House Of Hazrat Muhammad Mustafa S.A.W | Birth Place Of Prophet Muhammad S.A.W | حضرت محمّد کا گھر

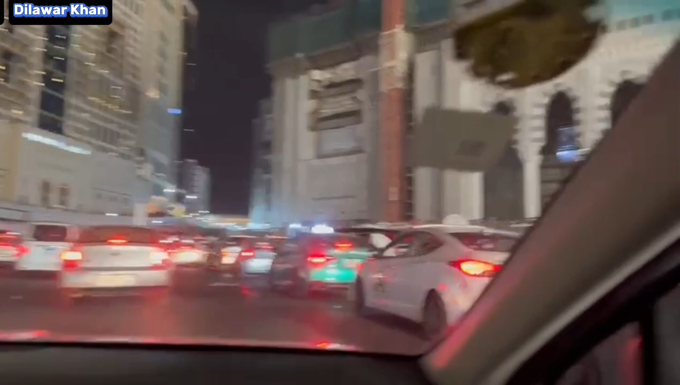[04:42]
ریور آپ یہ دیکھ رہے ہیں رش دیکھ رہے ہیں آپ گاڑی میں بیٹھ کے گھر جا رہا ہوں اور ما شاء اللہ آپ